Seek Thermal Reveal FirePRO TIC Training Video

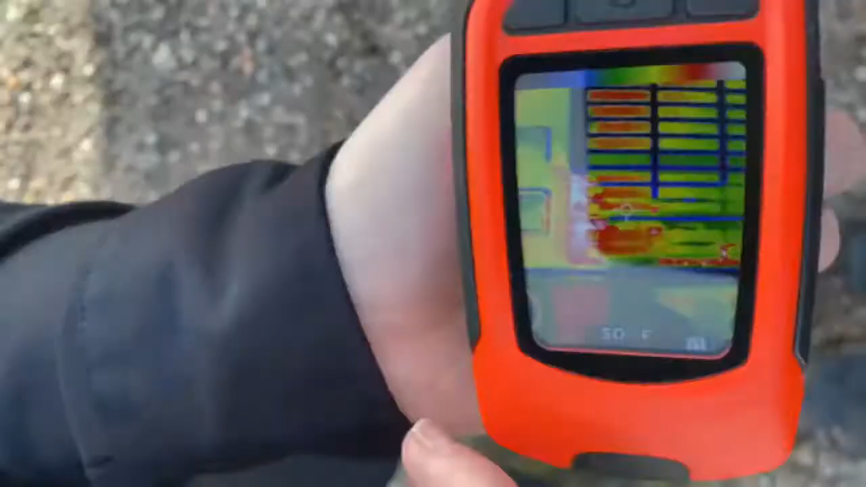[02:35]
So as you can see here this is the color mode. This is the first mode that you'll come upon and it has colors ranging from black to white.
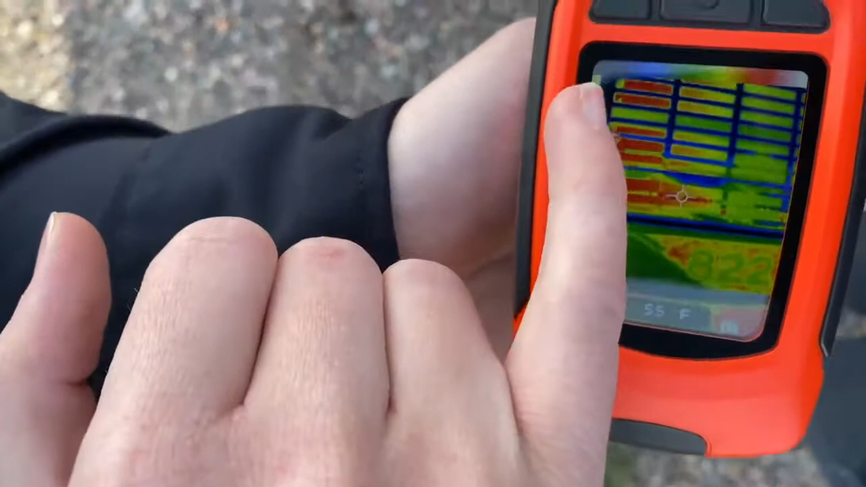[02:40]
A temperature closer to this end of the spectrum is going to be colder whereas temperatures up here are going to be warmer.
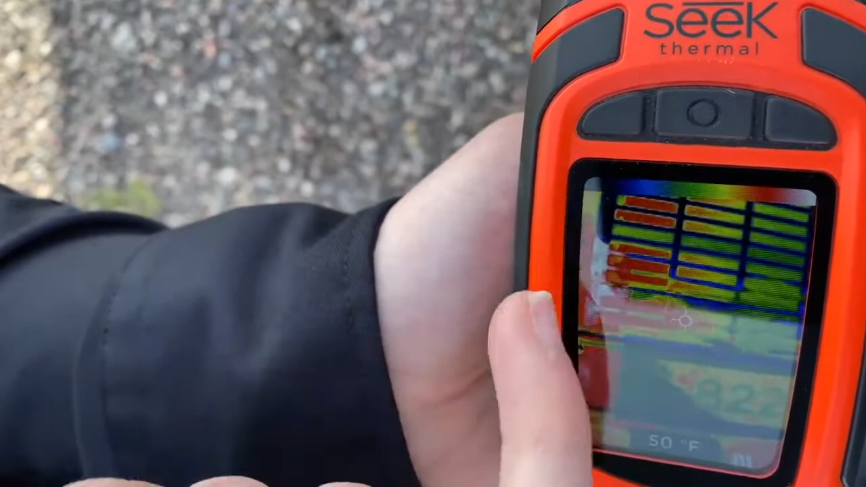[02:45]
As you can see we're pointing the camera towards the cab of the engine which was just run.
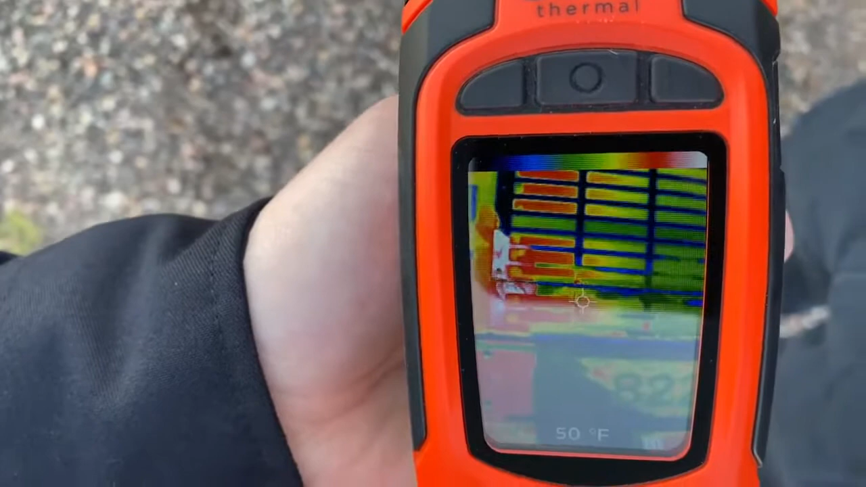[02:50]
On screen: spot 50°F
You can see the areas of the engine which are hotter and
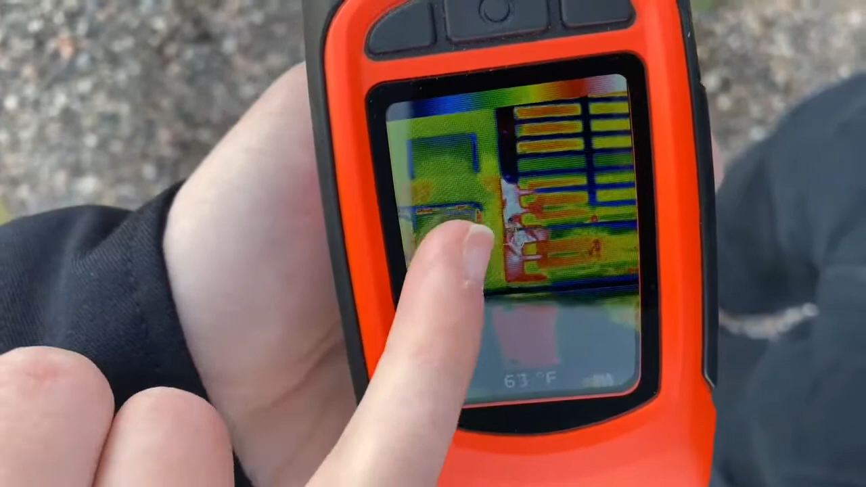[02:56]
On screen: spot 63°F
range from red to white as well as temperatures and areas that are colder which range from blue to black.
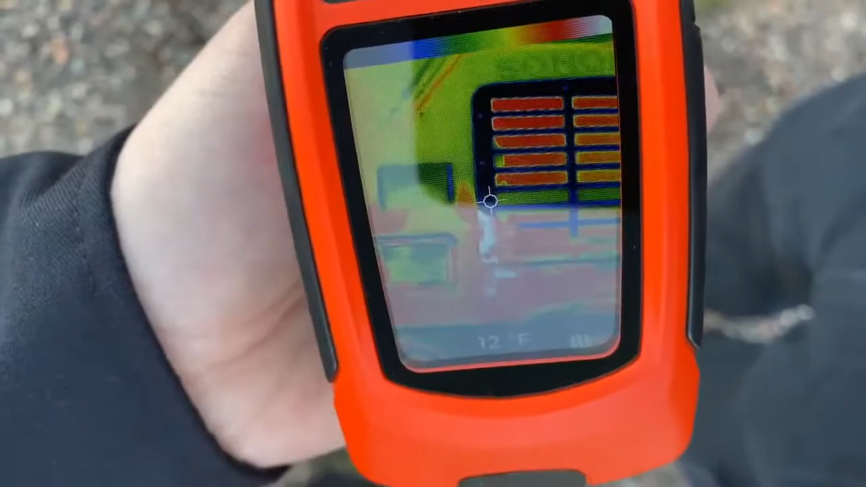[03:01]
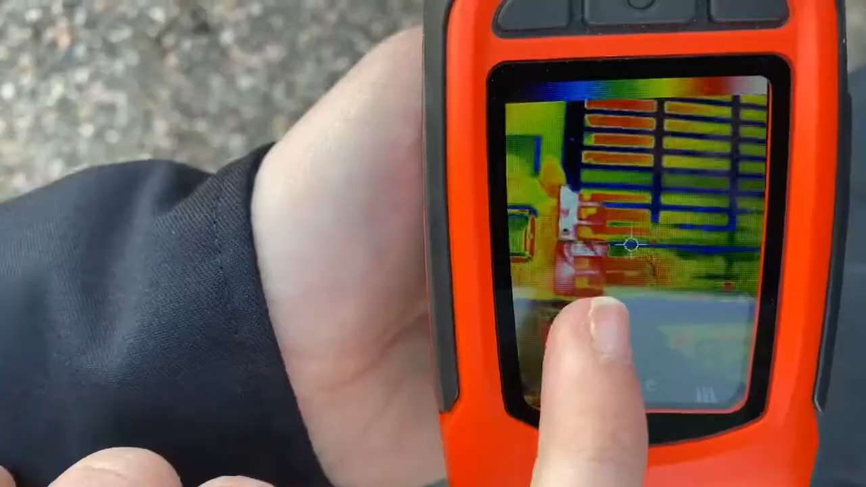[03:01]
You'll see a small cross hairs in the middle of the screen and that's going to be the point at which the temperature is reading. Here you'll see the temperature read as well as your battery life.
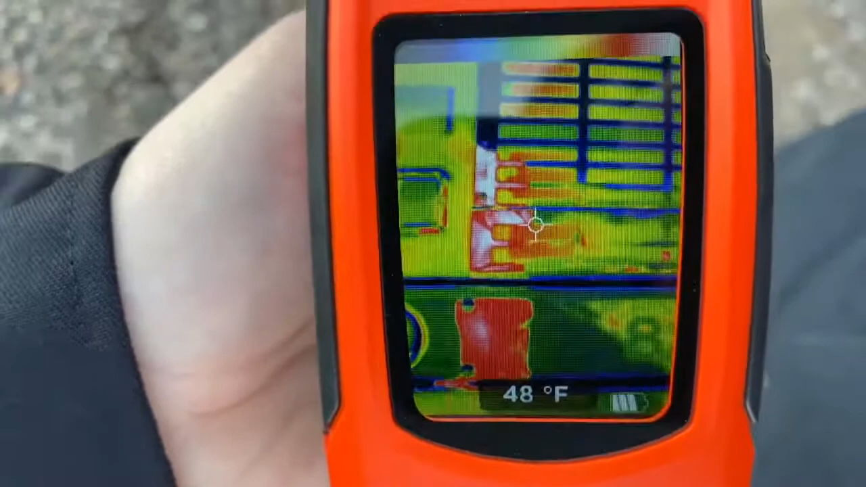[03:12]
On screen: spot 48°F
Now the Seek Thermal Reveal Fire Pro when fully charged can last up to three and a half hours.
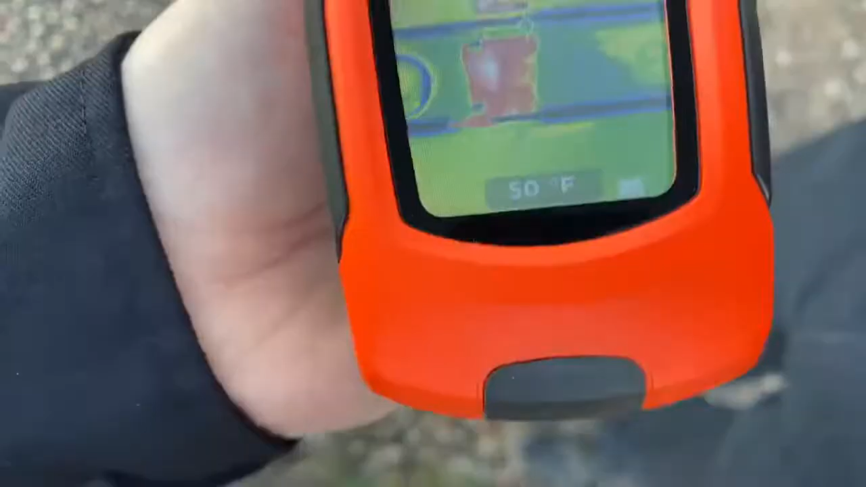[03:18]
It can be charged using the USB port down here.
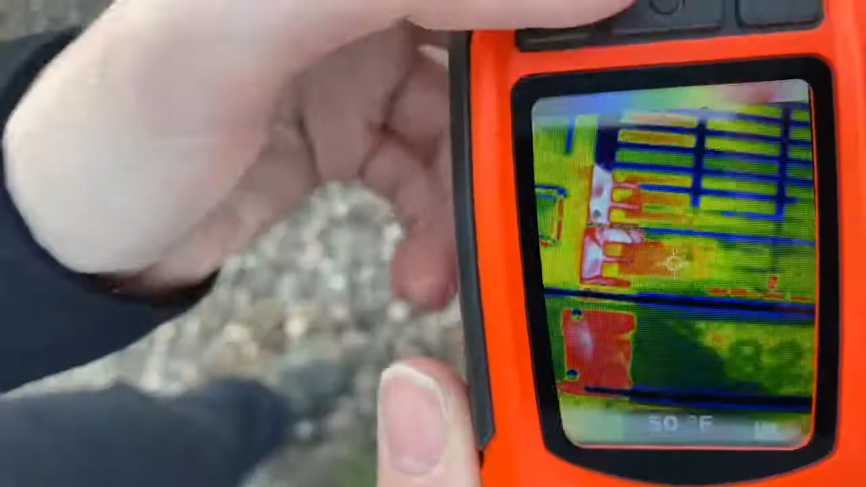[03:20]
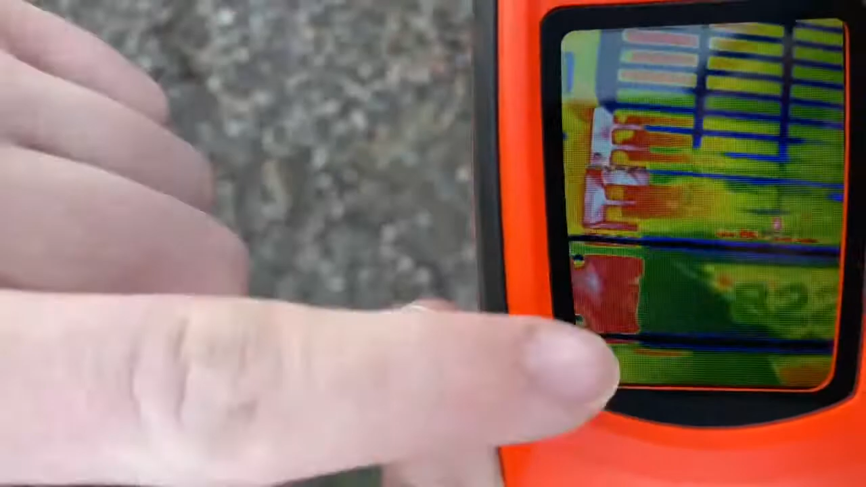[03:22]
If you do not see the small cross hairs and temperature gauge all you need to do is simply click the middle button the
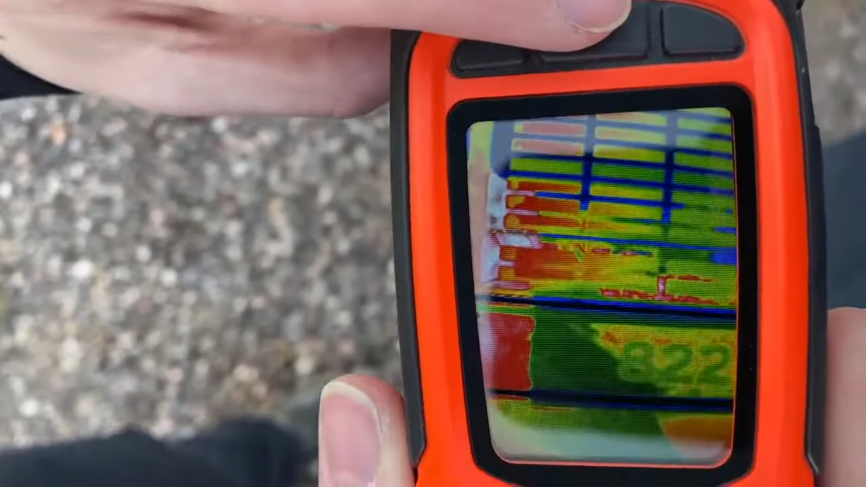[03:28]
on off button once and that will show you which mode you are in as well as the temperature readings.
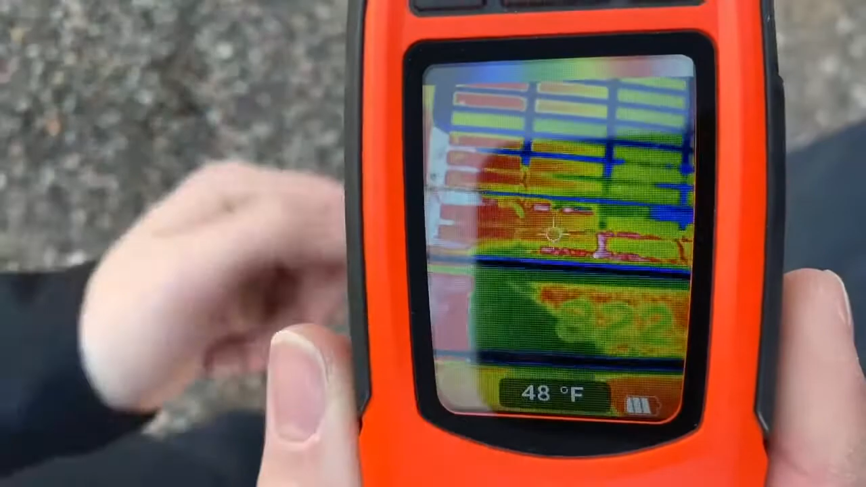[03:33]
On screen: spot 48°F
Toggling to the next mode you'll see your survey mode.
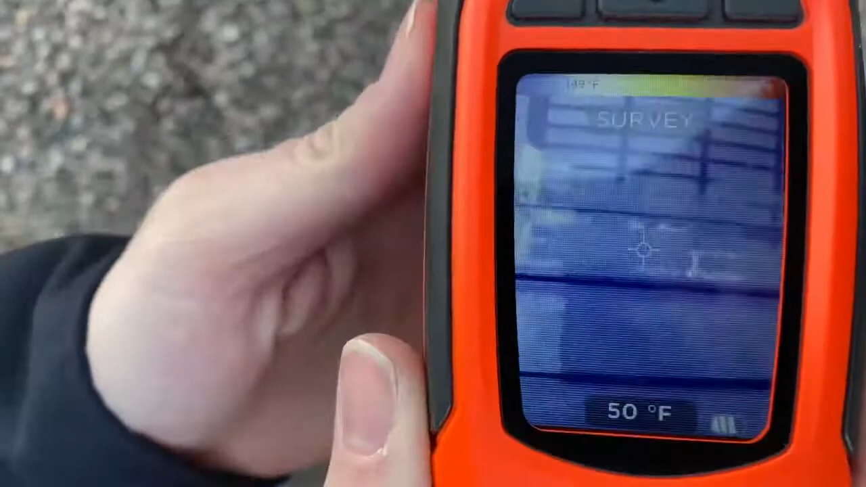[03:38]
On screen: spot 50°F
Up here you can see the specific temperature ranges for your survey mode which ranges from about 149 degrees fahrenheit to 302 degrees fahrenheit.
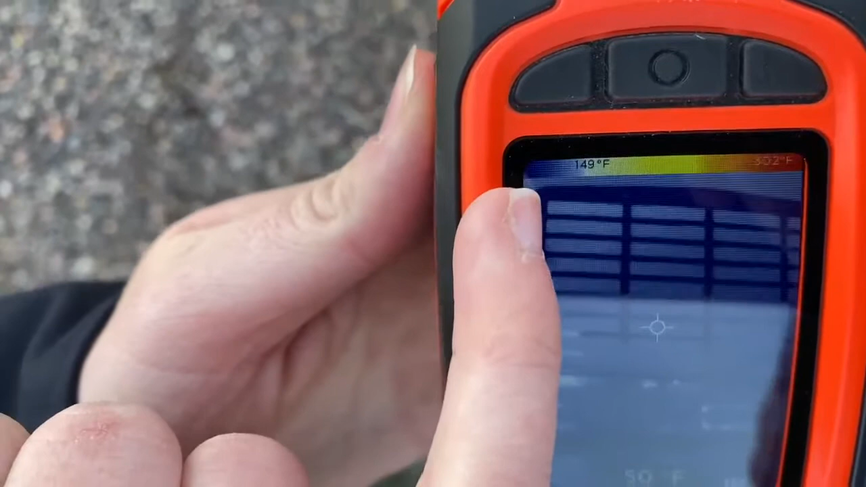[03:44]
On screen: scale bottom 149°F
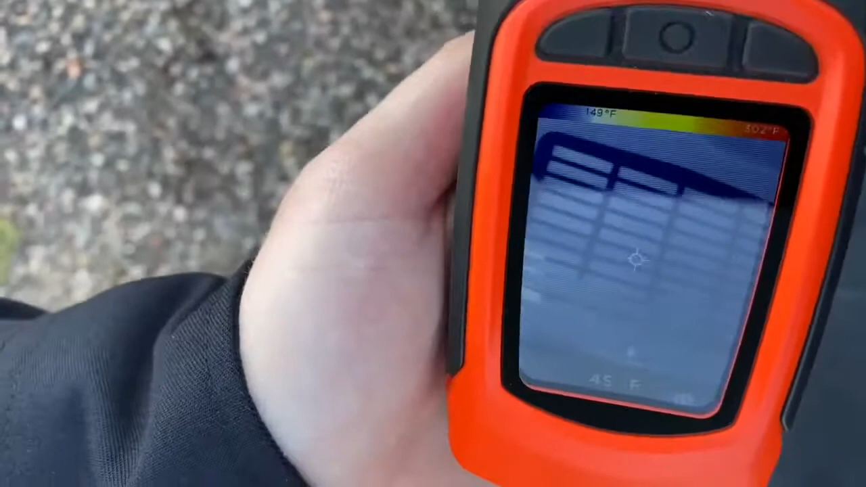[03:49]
This mode would be good for size ups, low temperature fires, just getting a quick reading on something. Next you'll see your fire mode.